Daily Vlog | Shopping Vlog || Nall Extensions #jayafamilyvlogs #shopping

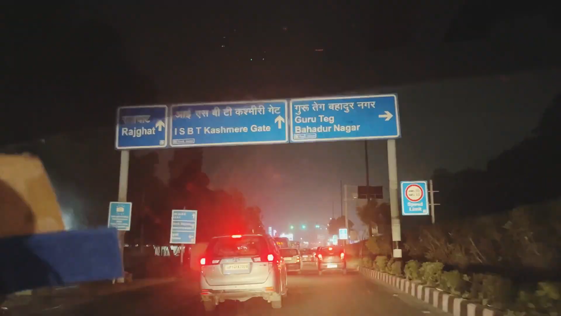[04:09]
अभी हम जा रहे ही शॉपिंग और
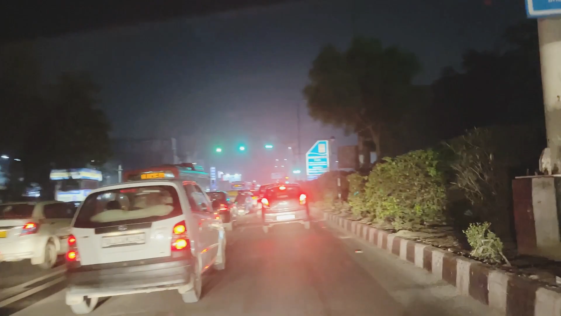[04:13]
घर से हम निकले थे जल्दी लेकर बहुत ट्याफिक्ड जां की वज़े से हमें लेट हो गया था थोड़ा अंदेरा हो गया था शॉपिंग सेंडर तक पोसने में और आज हमें थोड़ा शॉपिंग करना है